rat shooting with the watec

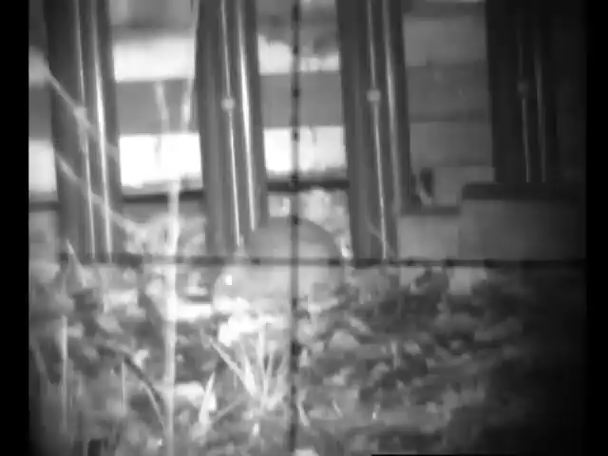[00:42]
Straight through it. Look at that for an image. E700 watec killing my ass.
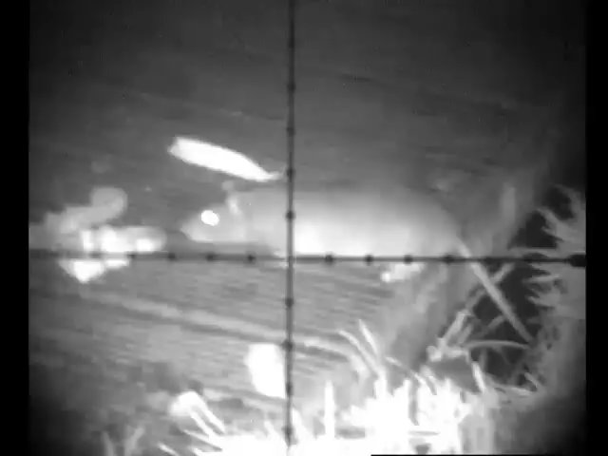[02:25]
Bastard, missed him again. Oh, that's fucking got it.